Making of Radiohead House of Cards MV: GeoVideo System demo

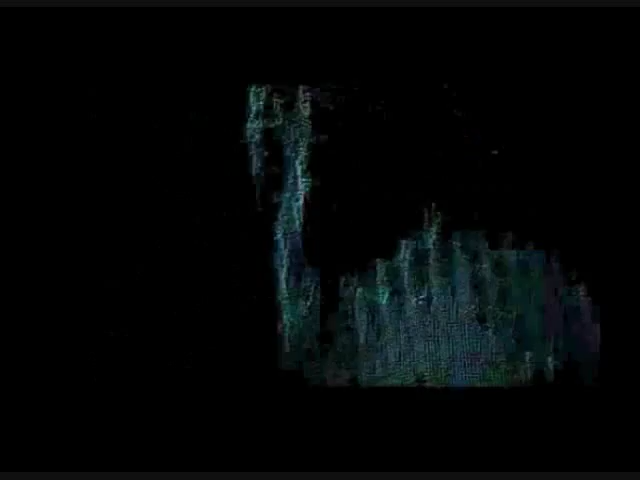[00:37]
The GeoVideo system consists of a proprietary hardware and software coupling,
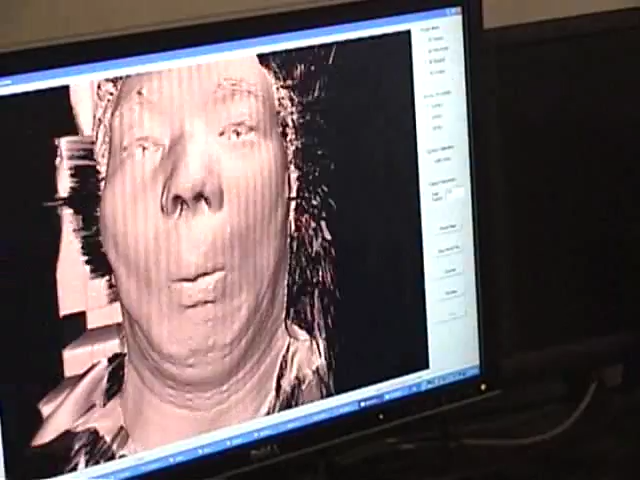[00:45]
which allows for the real-time capture and generation of high-resolution 3D models.
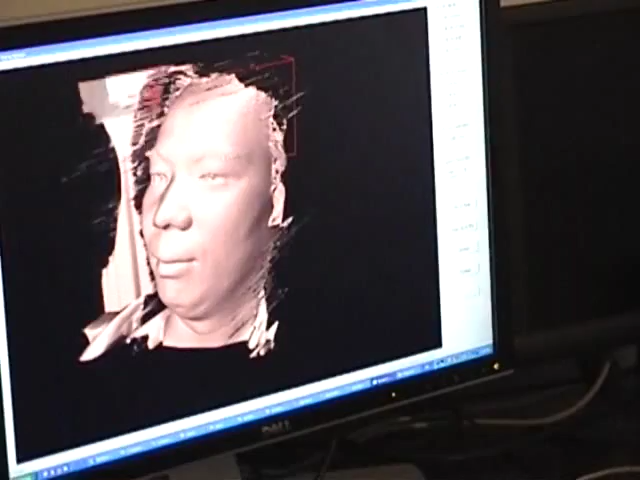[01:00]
GeoVideo can capture facial expressions, including smiles and grimaces, and textures such as wrinkles on a face.